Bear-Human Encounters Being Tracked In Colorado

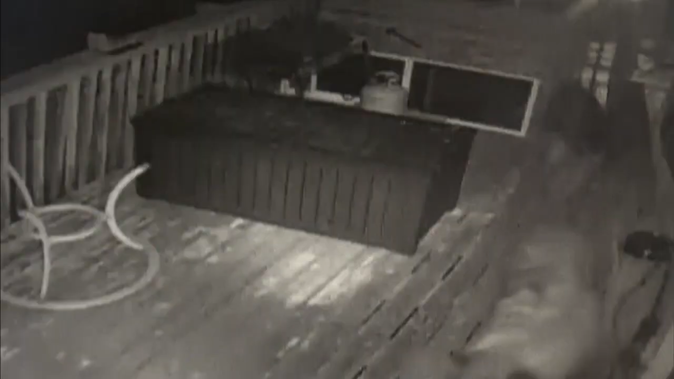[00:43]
BEARS MADE BIG NEWS IN 2019 FROM DUMPSTER STEALING IN LIONS TO A KITCHEN ENCOUNTER ENCOUNTER IN PINE AND JUST ABOUT EVERYTHING IN BETWEEN.